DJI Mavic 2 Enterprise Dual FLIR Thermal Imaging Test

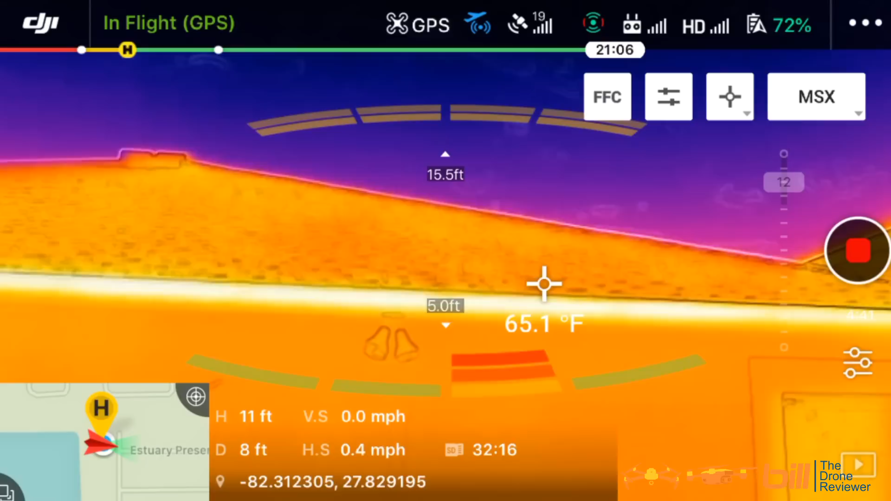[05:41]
On screen: spot 65.1°F
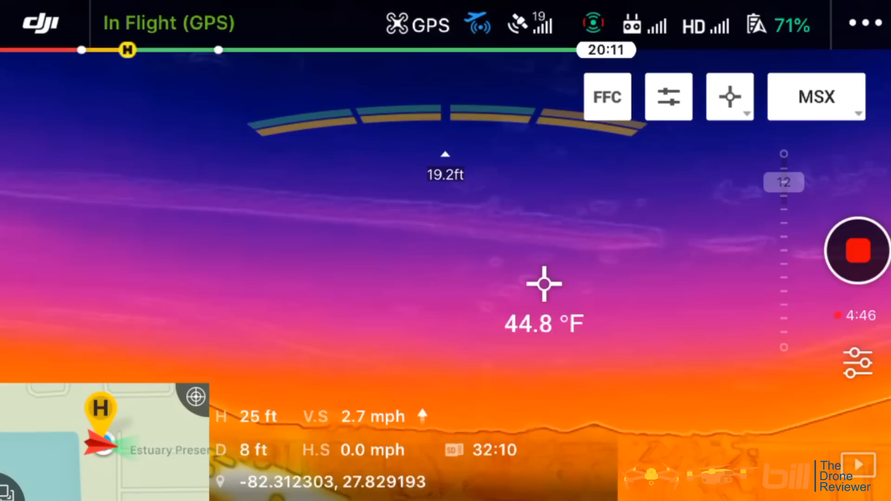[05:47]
On screen: spot 44.8°F
Let's get a visible setting on here and let's go up.
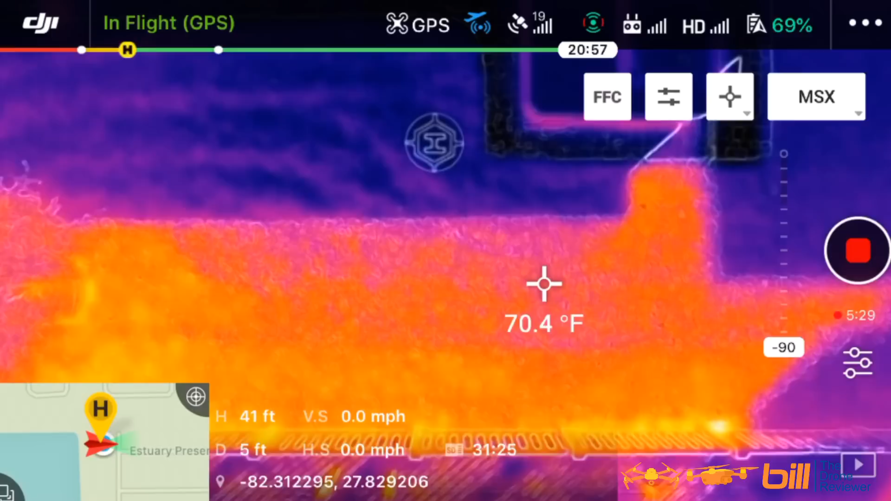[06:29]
On screen: spot 70.4°F
And you can see there's a definite difference where the shadows are and where the sun is. You can see a difference in the temperature. Let's go ahead. Yes, see, that shows it's 65 in here. That shows it about 71. So let's go ahead back. Let's go to visible again. And you can tell, you can see and take a look here.
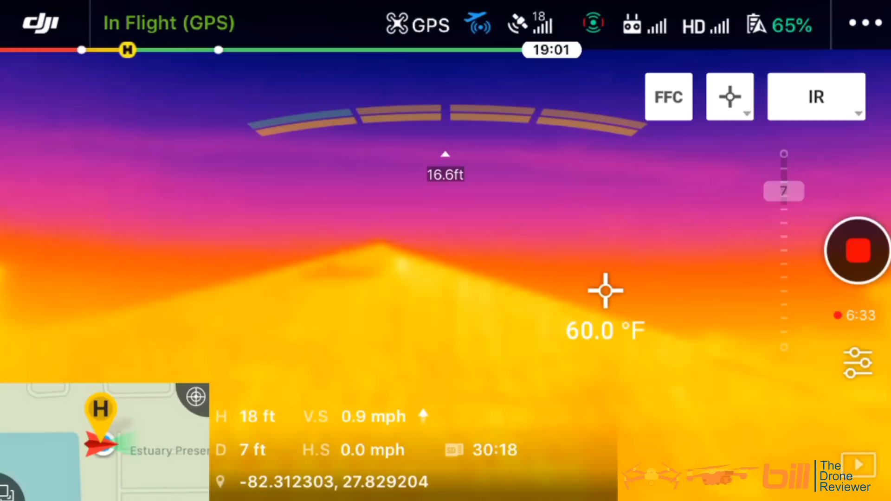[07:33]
On screen: spot 60.0°F
And I'm going to adjust the gimbal down just a little bit here. Take a look now. Let me go ahead.
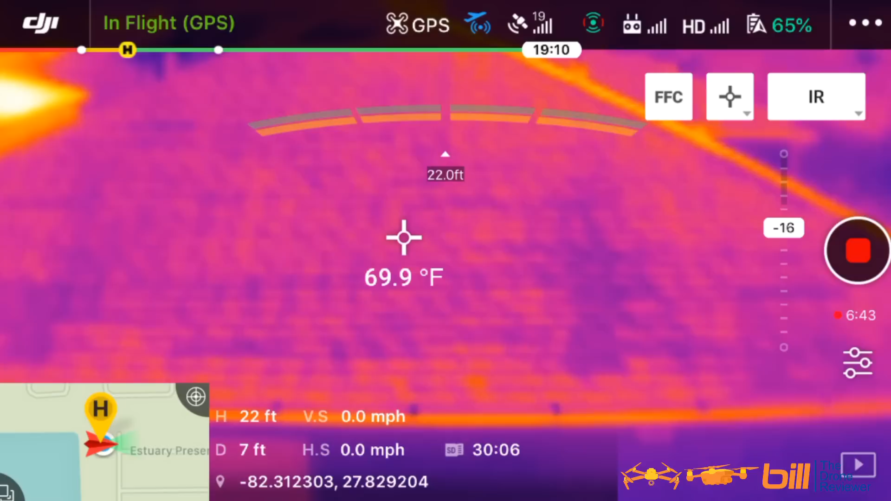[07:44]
On screen: spot 69.9°F
Yeah, I touched the roof and the roof is showing about the same temperature as the grass where the sun is. So obviously, you know, the sun is heating that up right now. It's not shady. So that's very interesting. This is a this is a incredible capability of this. Now, one thing I did note here and I don't know if Valerie's in the room or not, but I think the concrete we down in Florida,
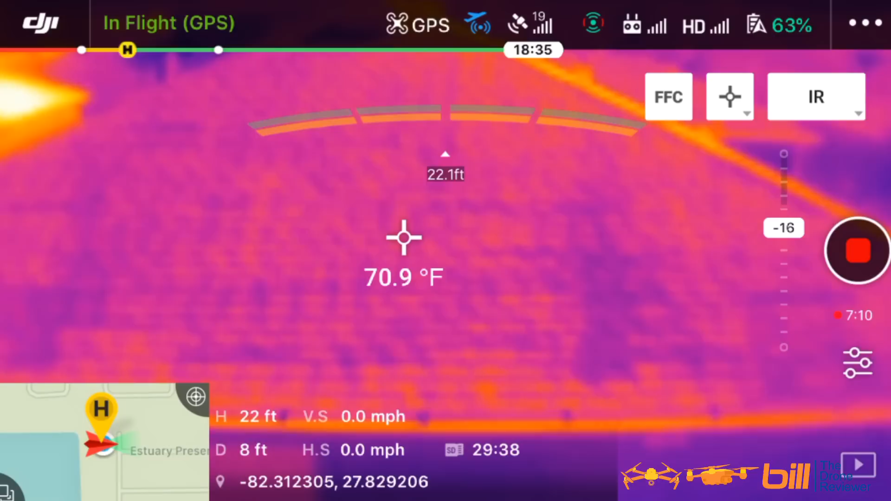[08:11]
On screen: spot 70.9°F
we have concrete block houses and I could be wrong, but it's my belief you can see me right there. Let's go ahead and slide this over to the side here. You can see that you can see the temperature inside the room now when because I'm looking through the window right here. And when I go ahead and move it towards the concrete block, you know, it shows it shows much different.
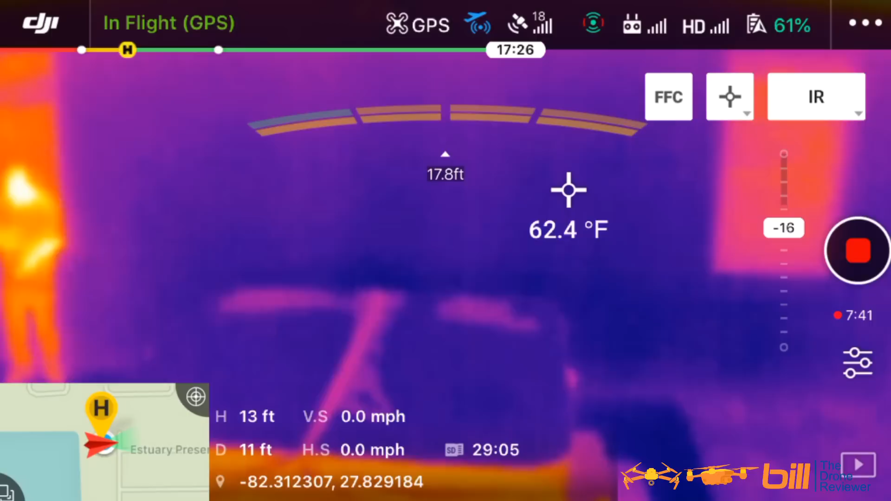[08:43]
On screen: spot 62.4°F
You see sixty two point four. And if we're looking inside there. Let's go ahead and go back here.
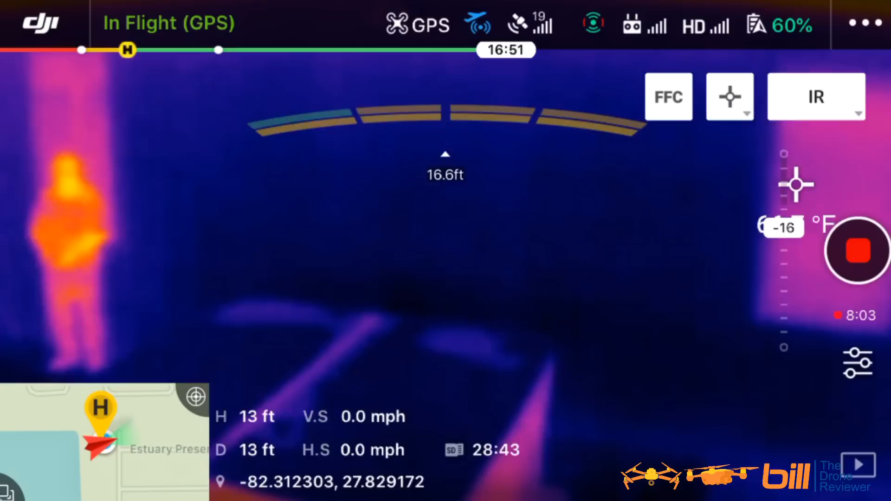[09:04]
Let's go ahead and touch with that one. Yeah, see it. And that's about what it is inside. It's right around sixty nine. It's interesting because I just checked the thermostat before I came out here. So this go ahead. We're going to go ahead and bring it back. This is a great first test with this again. You know, we're going to have this here for a few days. So we're going to put it through its paces.